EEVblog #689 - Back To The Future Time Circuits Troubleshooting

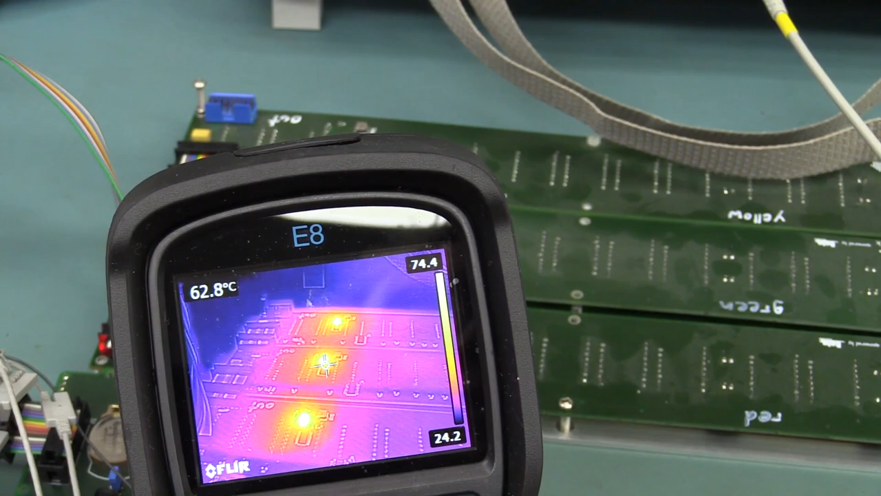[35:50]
On screen: spot 62.8°C
70, up into the 80s. Look at that. So, yeah, 85 I saw there, so 88. So, yeah, that's, um, for the green.
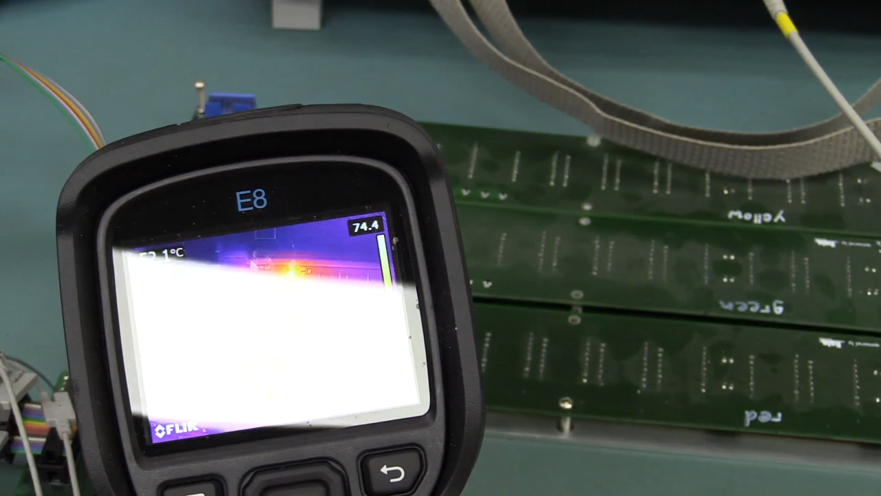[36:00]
So... Oh, sorry about the glare off the lights there. But yeah, 85.